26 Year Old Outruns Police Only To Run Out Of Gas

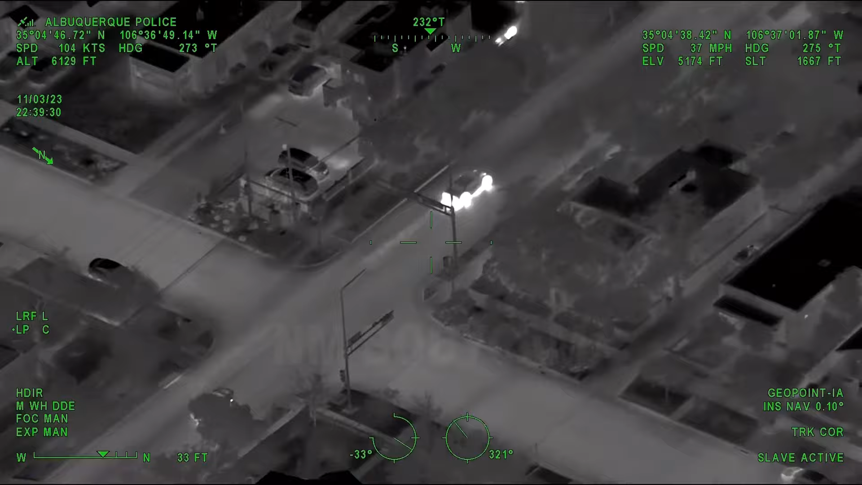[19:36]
Just went through a red light at Columbia, so westbound on Lead towards the interstate.
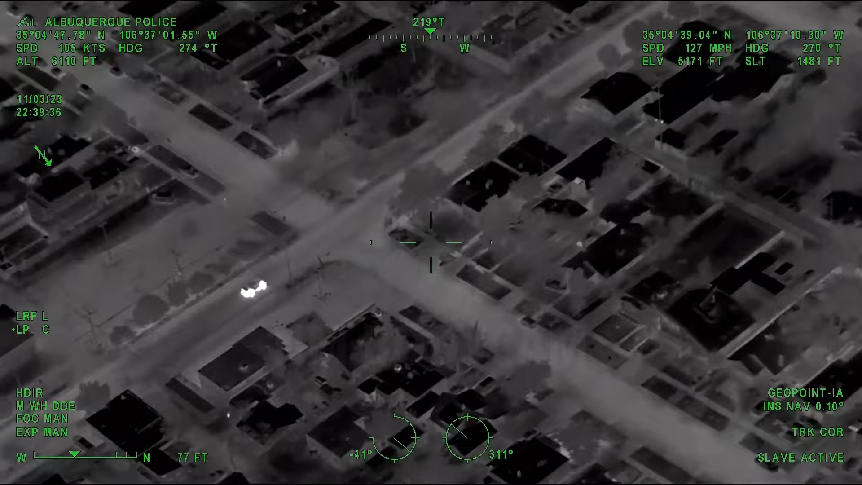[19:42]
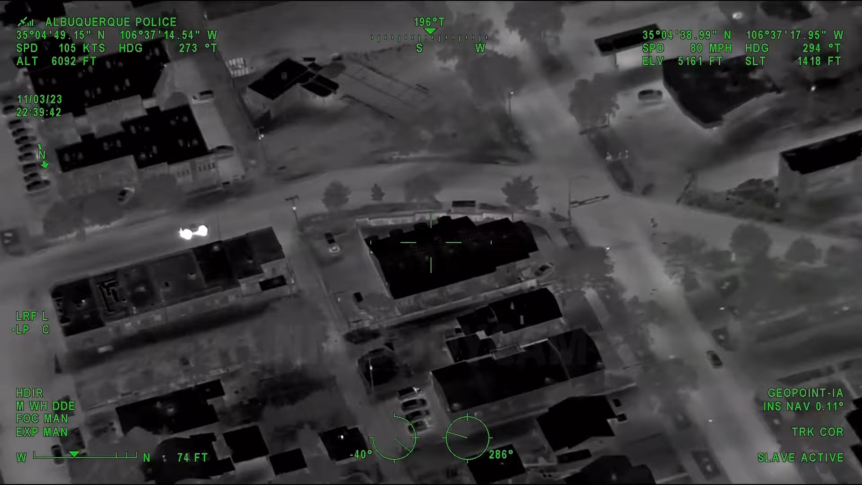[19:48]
Went through Yale, westbound on Lead.
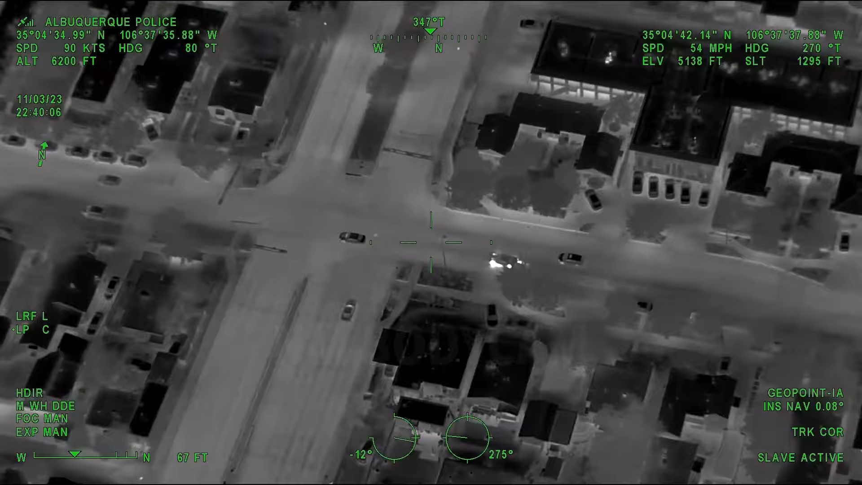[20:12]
Lead at University, gonna continue westbound.
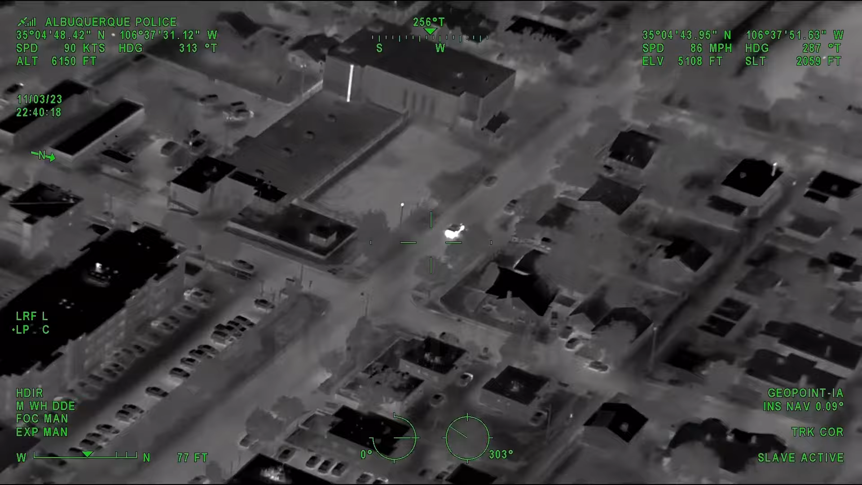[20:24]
Coming up to Spruce,
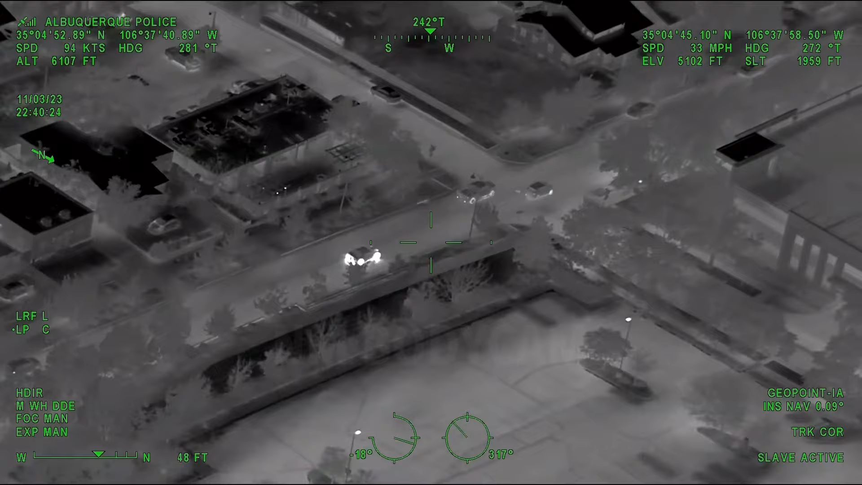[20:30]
slowed down a little bit for some traffic, westbound on lead, almost to the freeway.
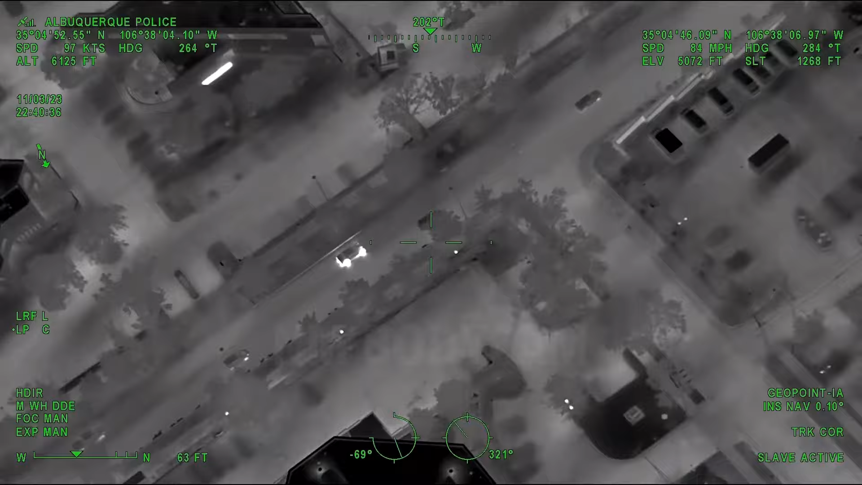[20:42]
Number one lane through Oak, coming up to the Pan American frontage. And he's gonna take it northbound, and immediately hop onto the northbound 25.
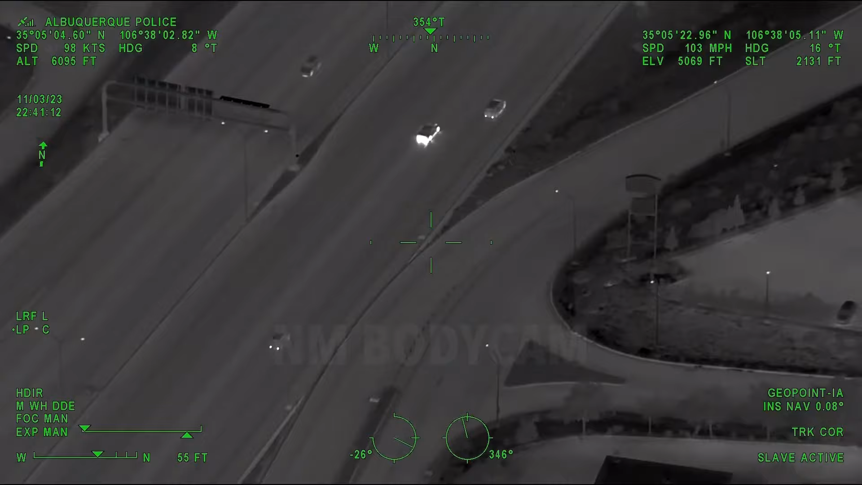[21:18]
Northbound over Lomas, leaning towards the right lanes.
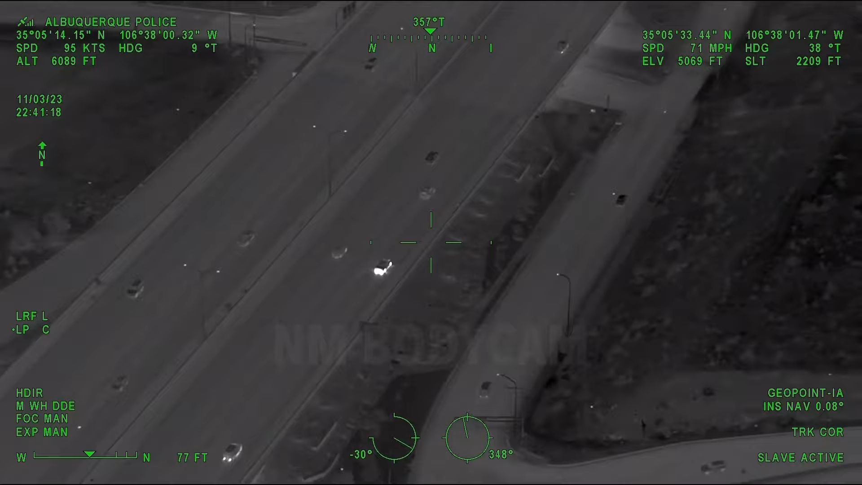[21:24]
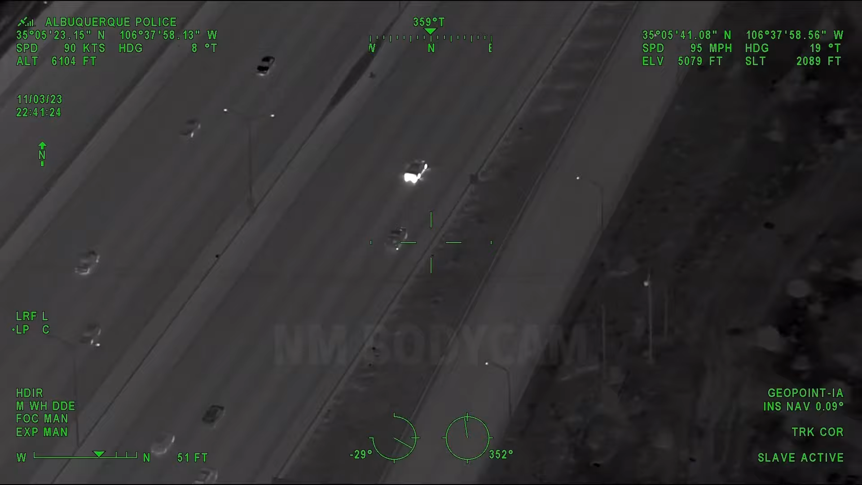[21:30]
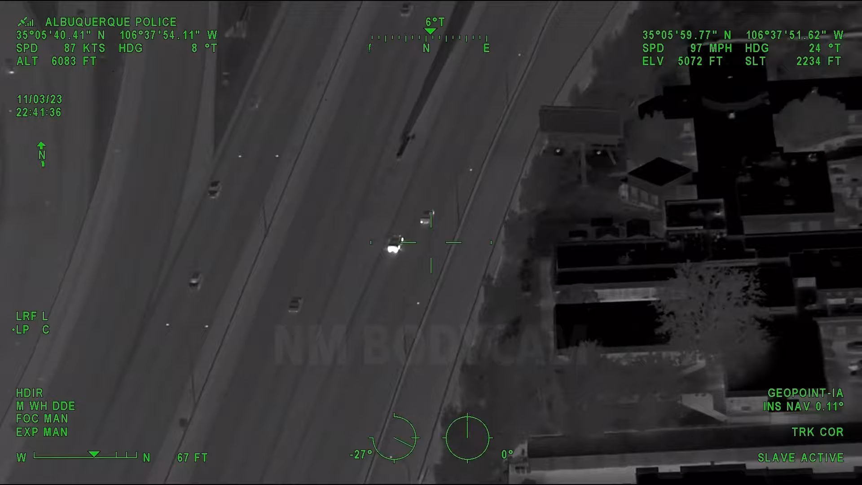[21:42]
Like he's gonna take westbound 40.
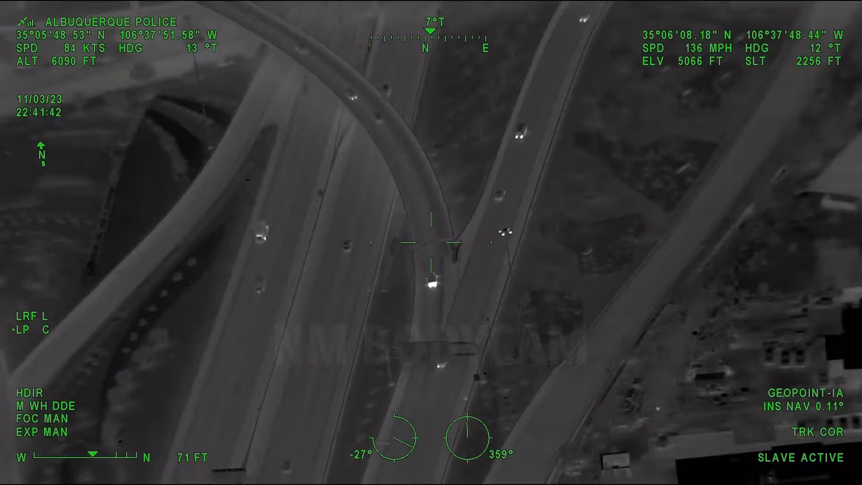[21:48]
He's on the interchange to take him westbound 40.
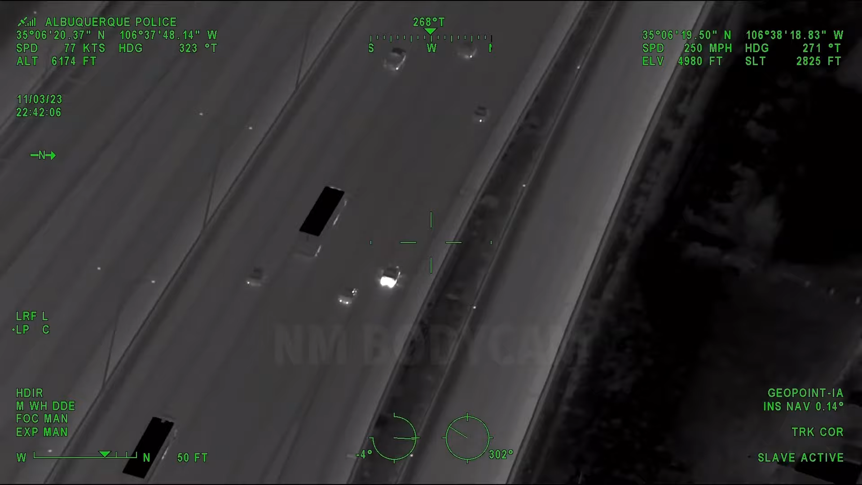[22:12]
Fully merged onto westbound I-40. All driving lights are back on. He's sticking to about the 4 and 5 lanes. We are through 6th Street.
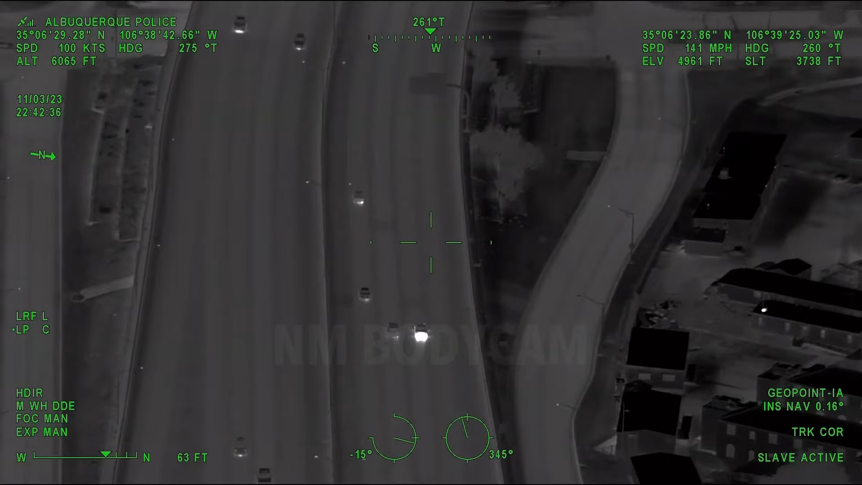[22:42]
Over 12, still westbound 40, number 3 lane.
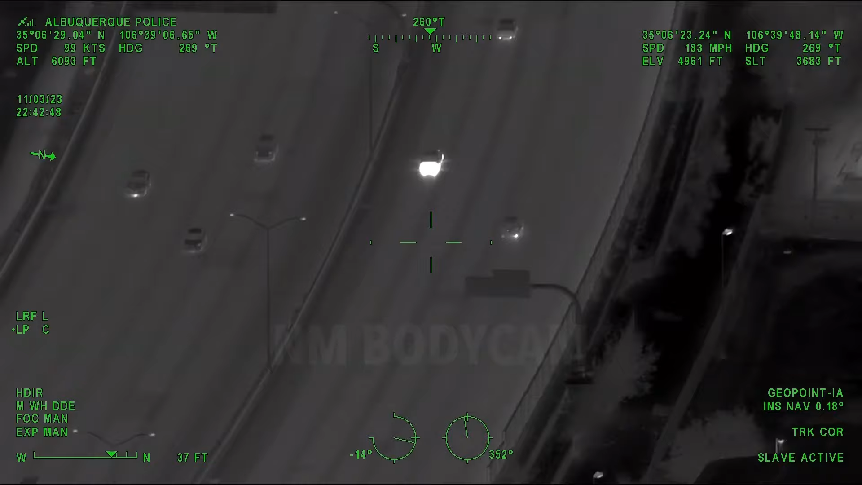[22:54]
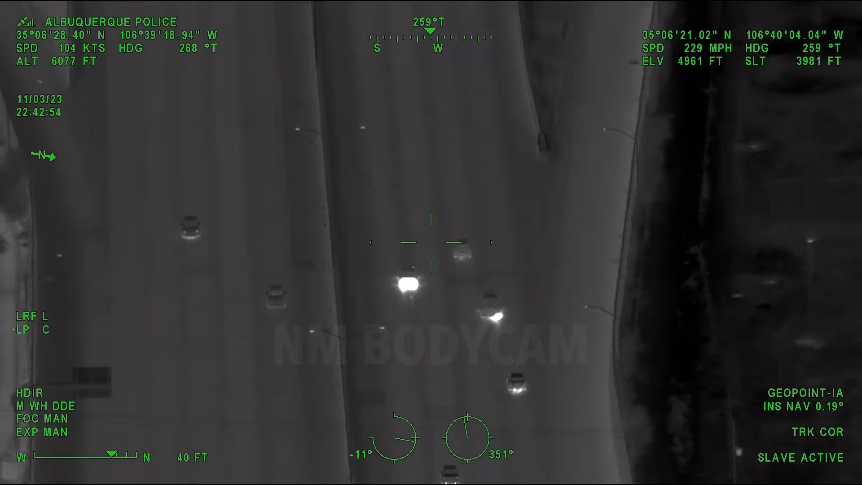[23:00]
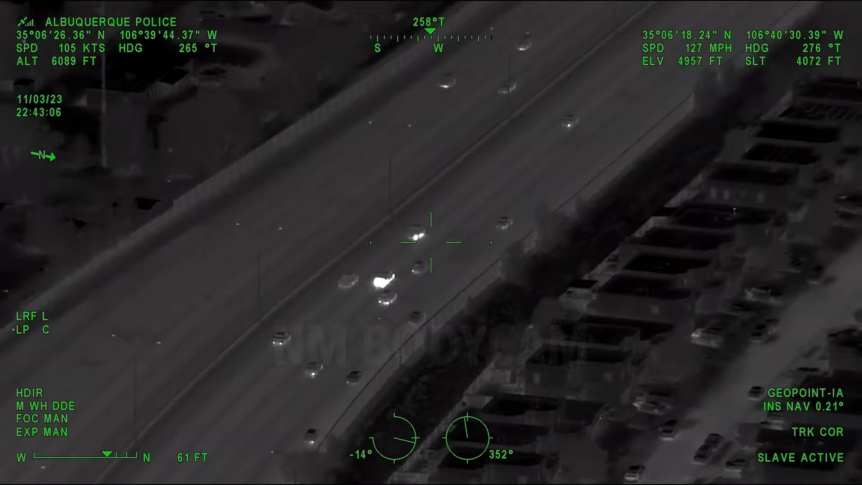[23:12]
Beyond Rio Grande, so he'll be crossing over the river shortly.
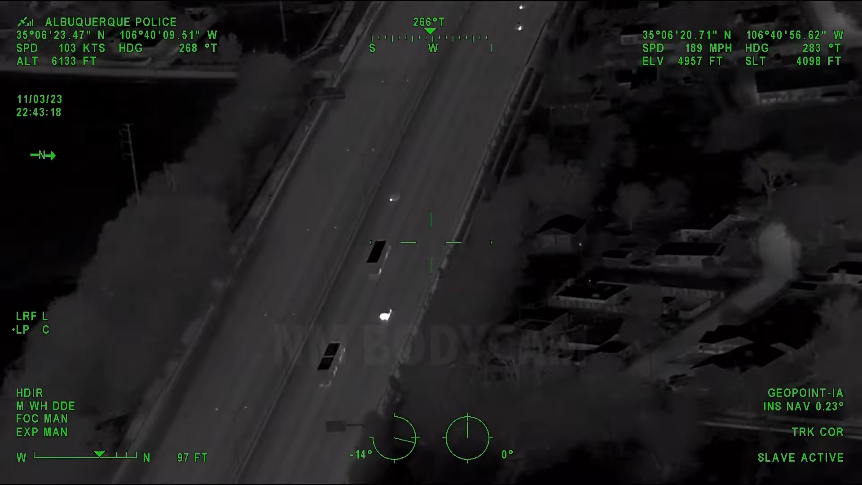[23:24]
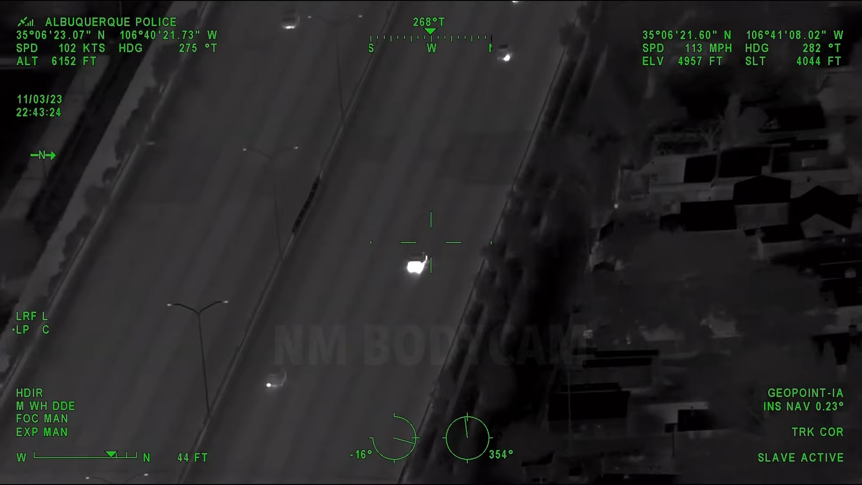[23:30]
He's hugging the right lane there, so my guess is we might get a Coors exit soon.